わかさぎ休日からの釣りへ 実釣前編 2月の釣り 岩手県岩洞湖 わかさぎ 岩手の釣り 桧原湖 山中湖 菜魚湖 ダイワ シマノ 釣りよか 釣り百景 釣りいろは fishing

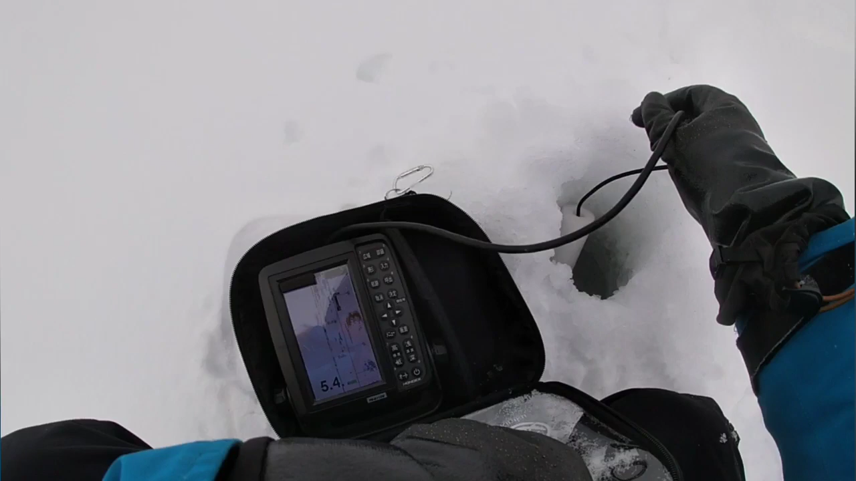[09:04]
この前が7.7だったんです
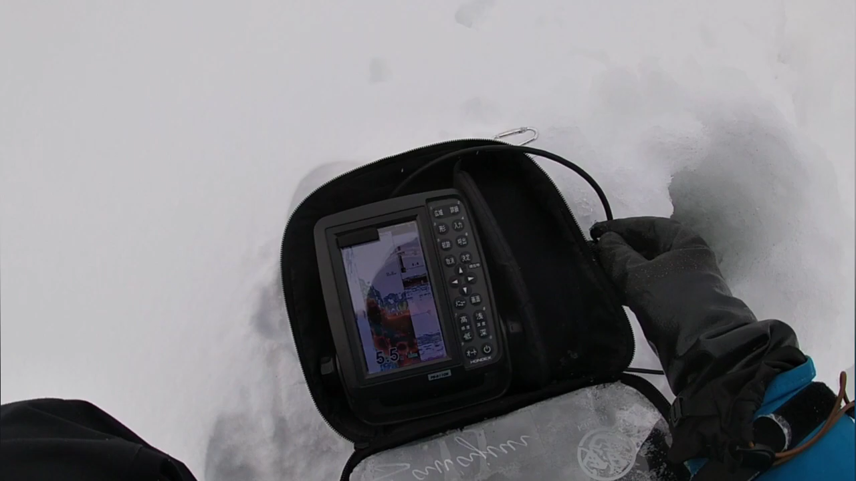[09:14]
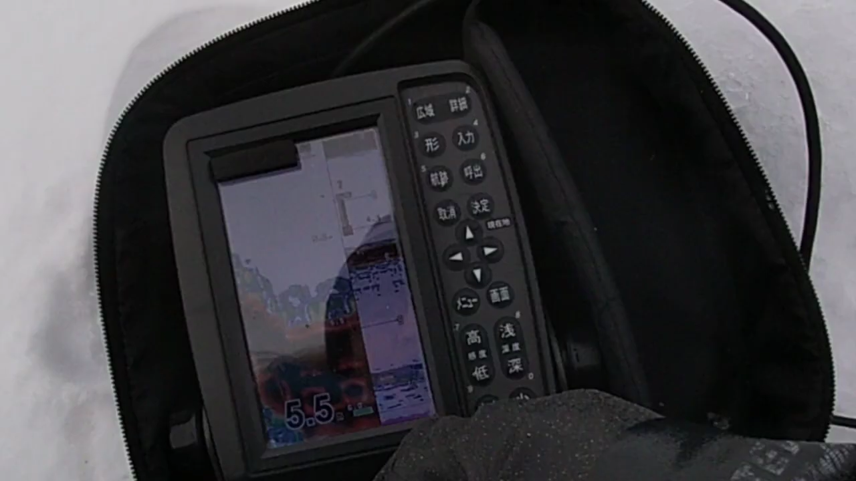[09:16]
障害物かなこれいることは障害物なんだよなアサイト
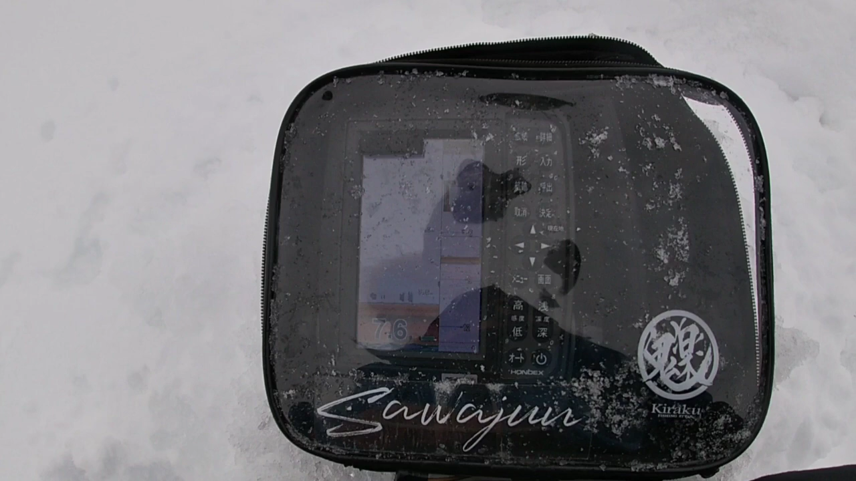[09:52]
均等に入ってないんでこれは明らかに魚ですね入ってきてるねここ
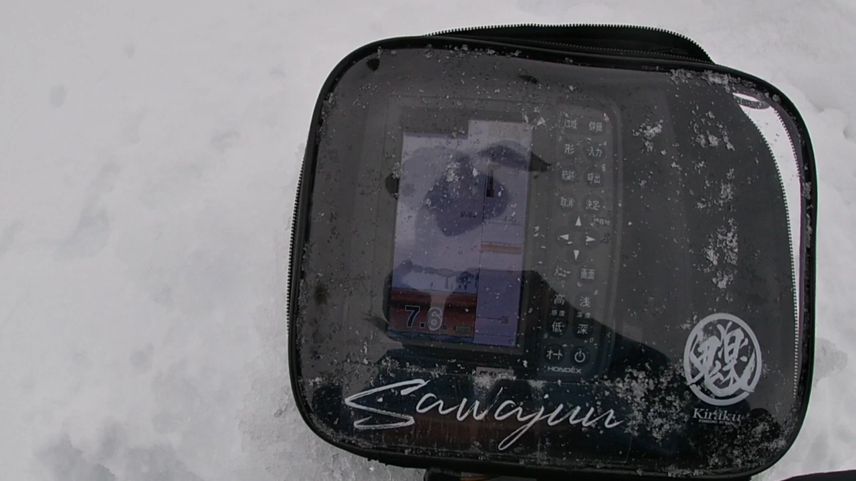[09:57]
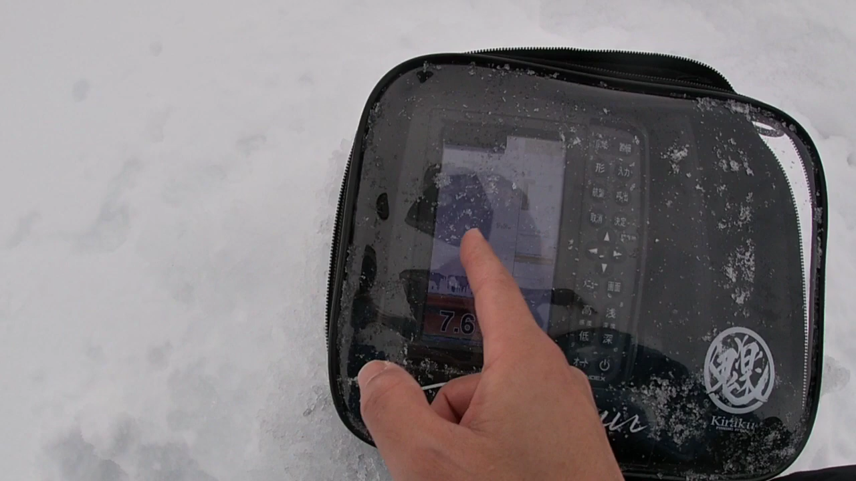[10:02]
これ多分エサ入れると真っ赤になりますねこれ
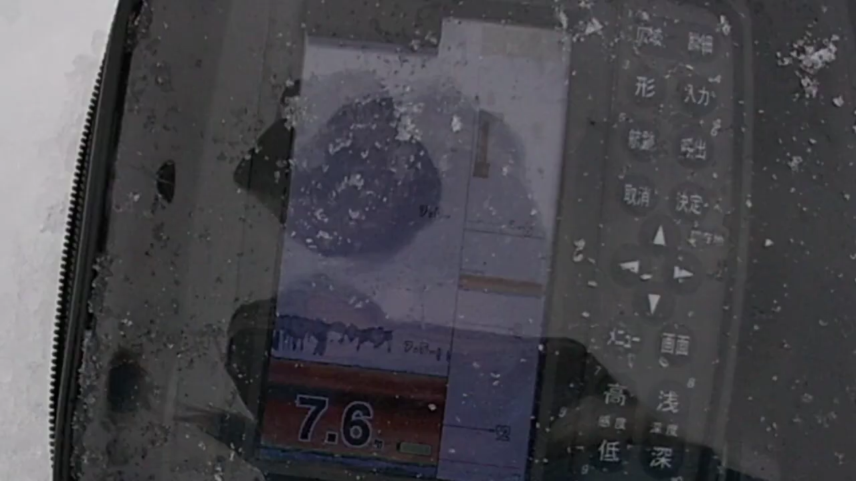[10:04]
途切れてまた入っていくここにしようかなまたこの辺り